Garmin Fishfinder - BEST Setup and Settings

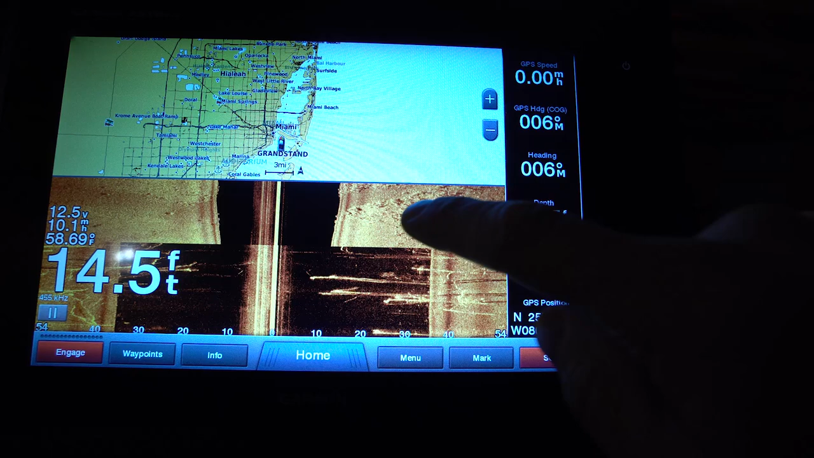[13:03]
On screen: depth 14.5 ft, water 58.69°F
two you touch whatever segment that you want to open up then
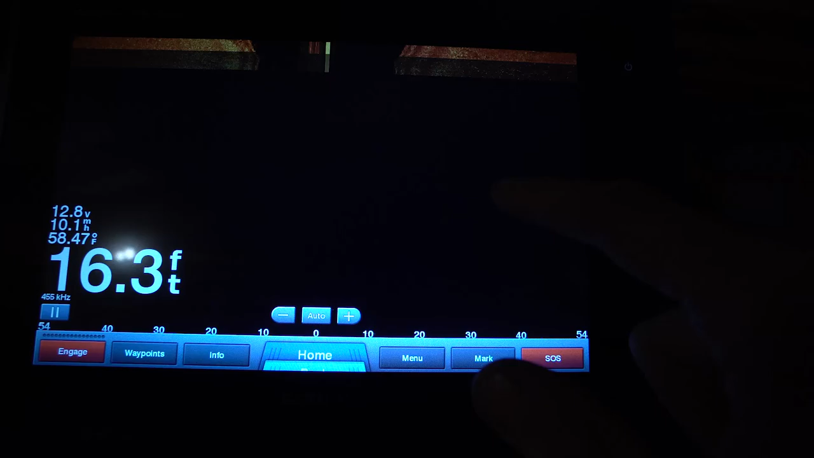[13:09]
On screen: depth 16.3 ft, water 58.47°F
you hit this expand button and it'll expand it to that whole page now with this you can go into the menu and adjust
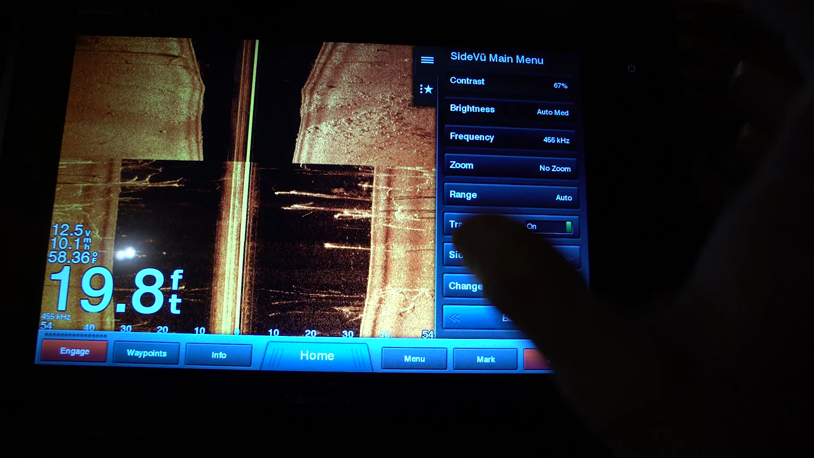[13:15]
On screen: depth 19.8 ft
that certain screen so my contrast that i have set is
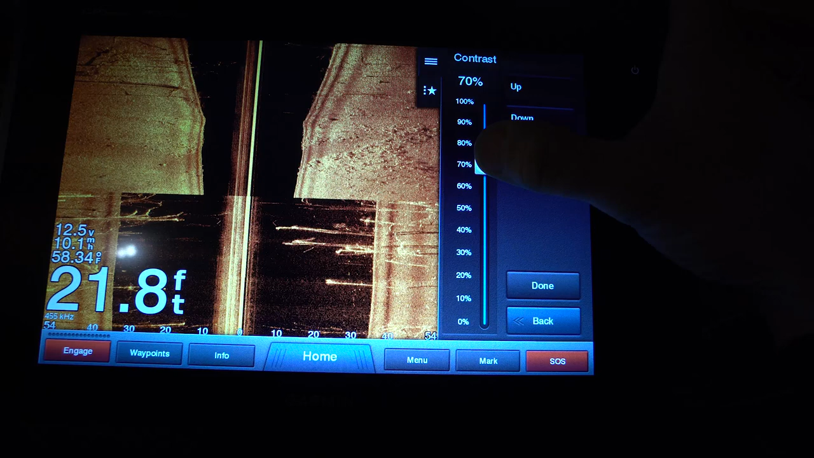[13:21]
On screen: depth 21.8 ft
actually typically set closer to about 85 when i put it on simulation it looks like it automatically pulled out some of my settings so my contrast is set
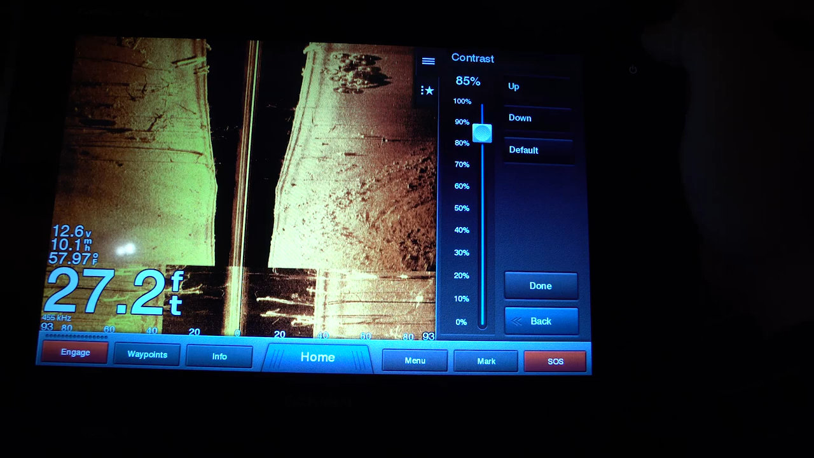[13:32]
On screen: depth 27.2 ft, water 57.97°F
typically around 85 where i fish a lot other than the great lakes there's actually relatively
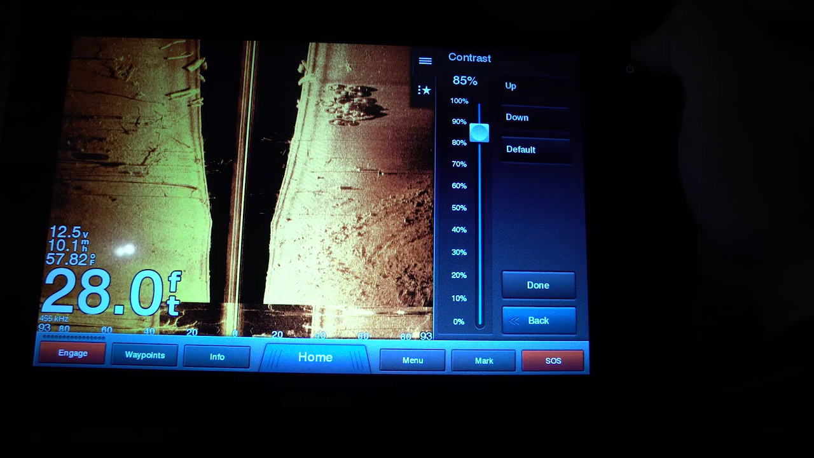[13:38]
On screen: depth 28.0 ft, water 57.82°F
soft bottom and so 85 gives me the best reading
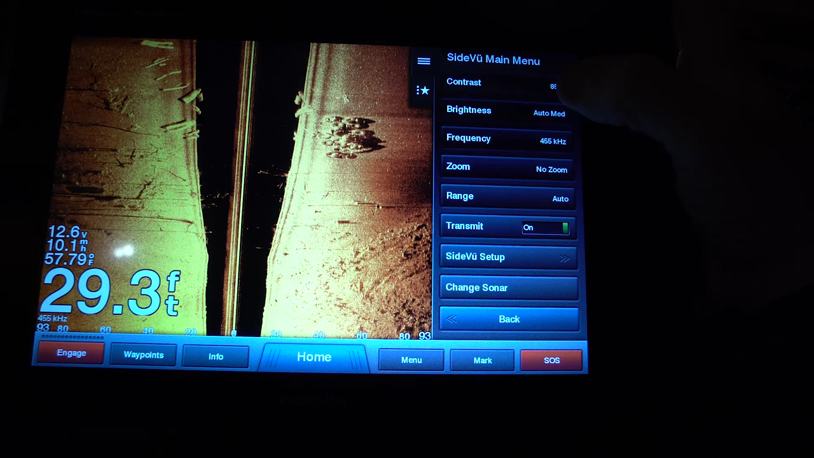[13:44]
On screen: depth 29.3 ft, water 57.79°F
my brightness is set at auto medium this is a good medium point for me but
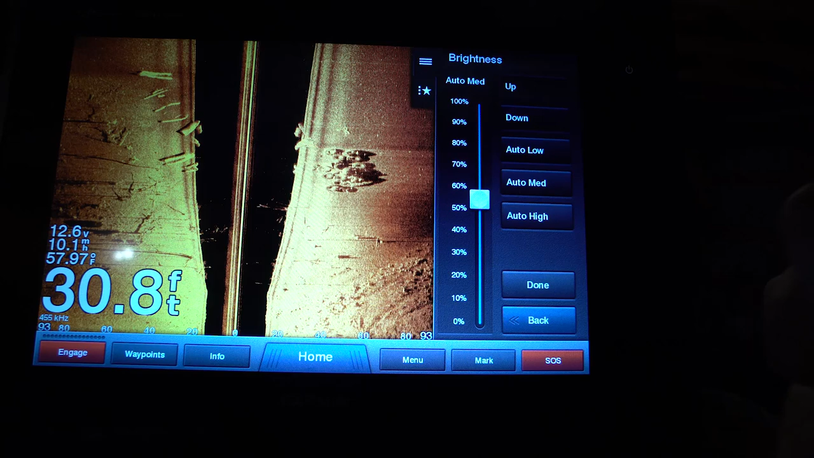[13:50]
On screen: depth 30.8 ft, water 57.97°F
if i'm really wanting to see farther out like let's say i bump this up to 120 feet i'm going to
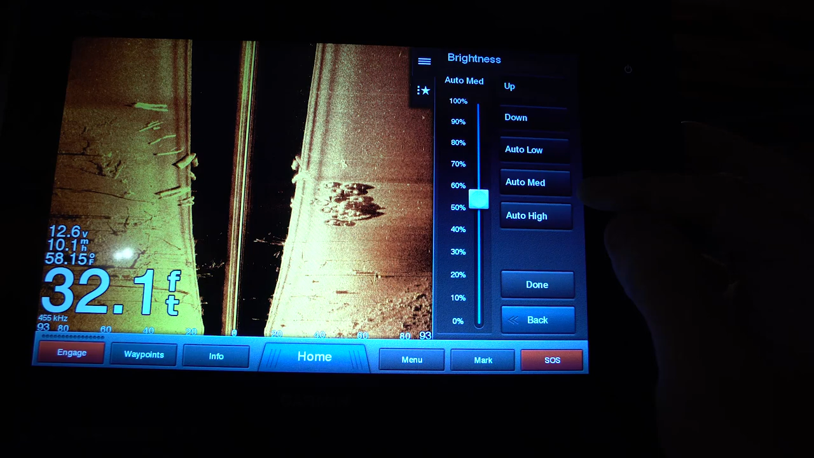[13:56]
On screen: depth 32.1 ft, water 58.15°F
bump this up to auto high auto high is going to give you a little bit brighter return um and it's going to
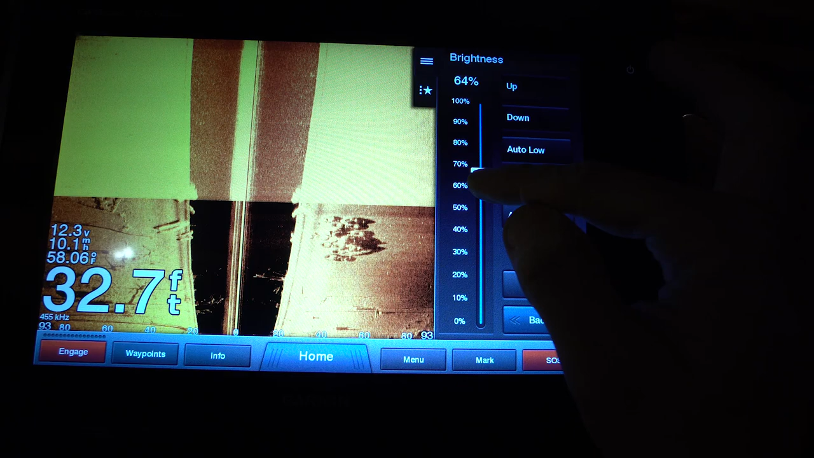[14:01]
On screen: depth 32.7 ft, water 58.06°F
give you the ability to see a little bit further out as you expand your view range so auto
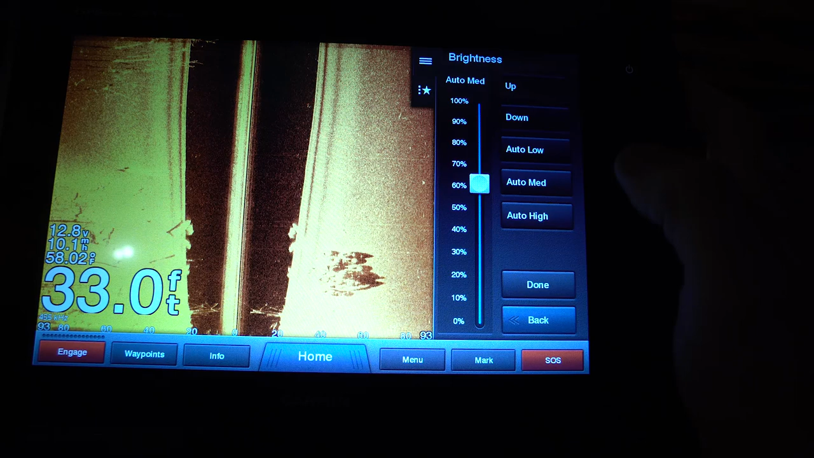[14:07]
On screen: depth 33.0 ft
medium is pretty much always where i have it set unless i'm going over 100 feet
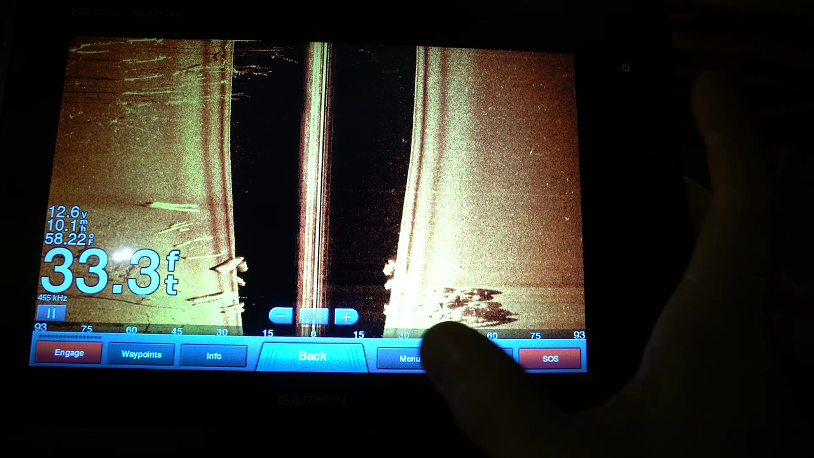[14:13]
On screen: depth 33.3 ft, water 58.22°F
the frequency is 455 kilohertz i have mine almost always set
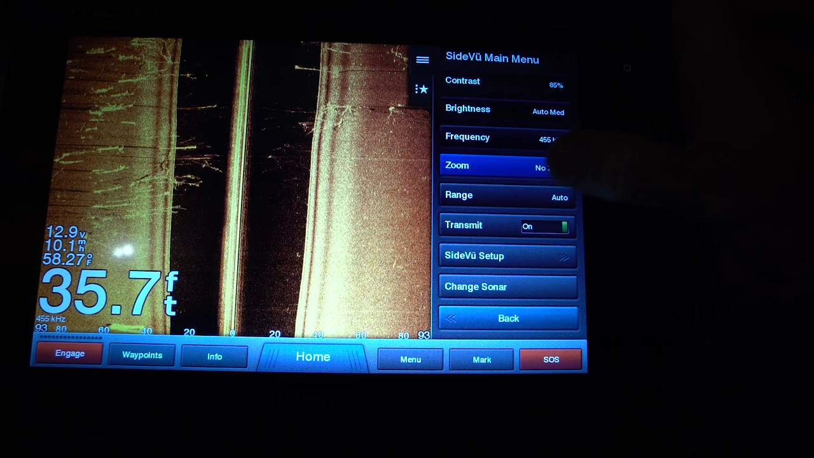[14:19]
On screen: depth 35.7 ft, water 58.27°F, speed 10.1 mph
to no zoom but let's say that you want to just scan docks on the right side of the boat
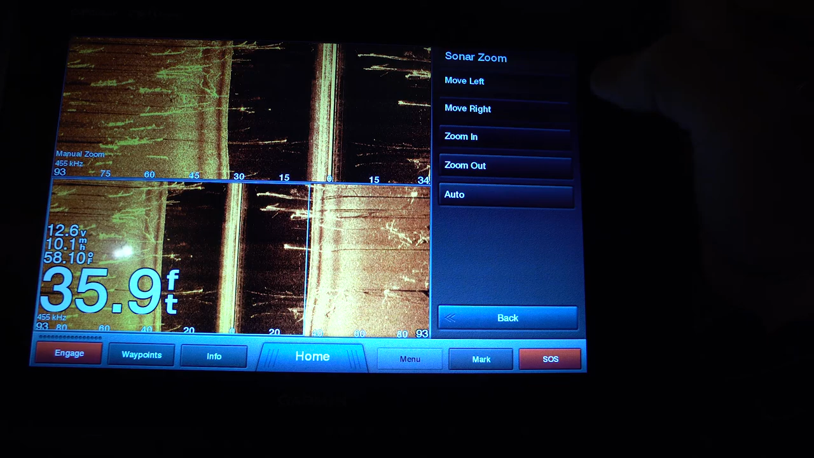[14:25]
On screen: depth 35.9 ft, speed 10.1 mph
you can do a zoom like this and on this bottom graph segment you can set it so
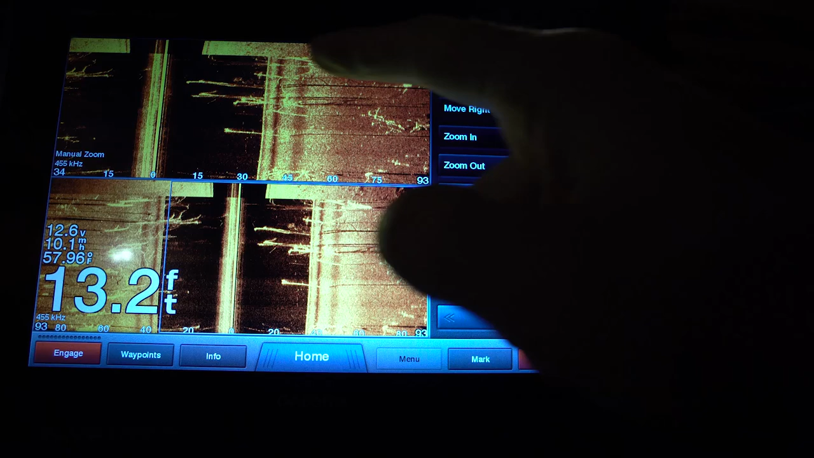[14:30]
On screen: depth 13.2 ft, speed 10.1 mph
up here your zoom is set to the right side of the boat the range if i'm 15
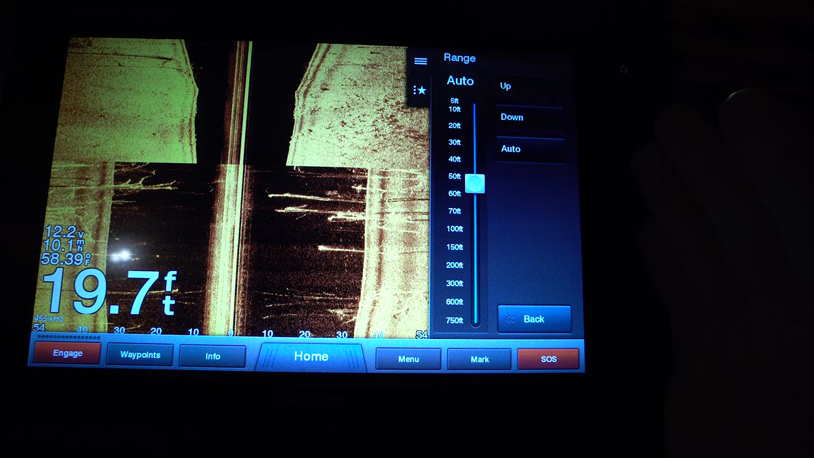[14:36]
On screen: depth 19.7 ft, water 58.39°F
foot or deeper i change it to about 120 foot
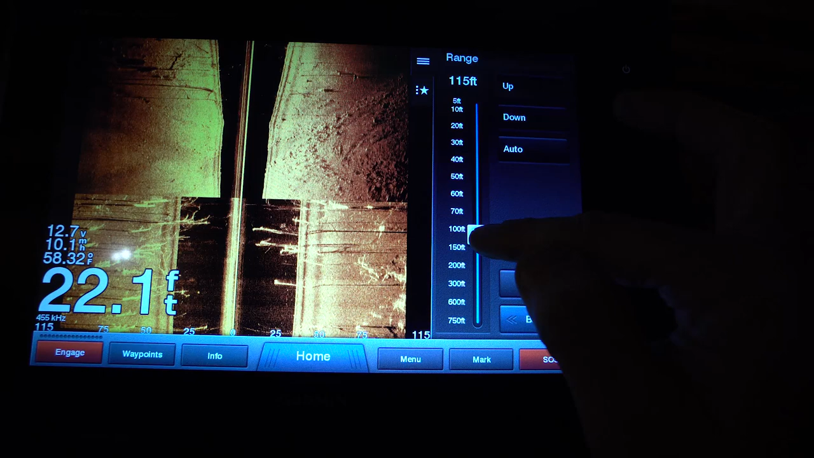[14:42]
On screen: depth 22.1 ft, water 58.32°F, speed 10.1 mph
that's going to allow me to look further out from the side of the boat and it gives me a very good reading out that
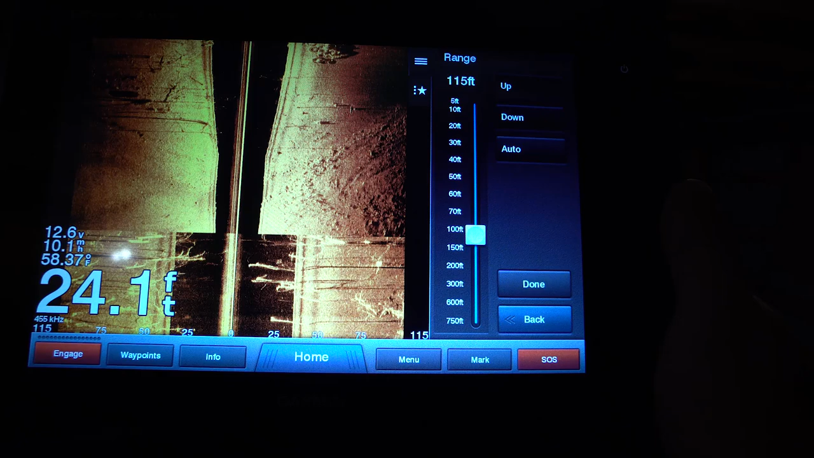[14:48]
On screen: depth 24.1 ft
far if i'm between 15 and 10 i have it set to around 70 and if i'm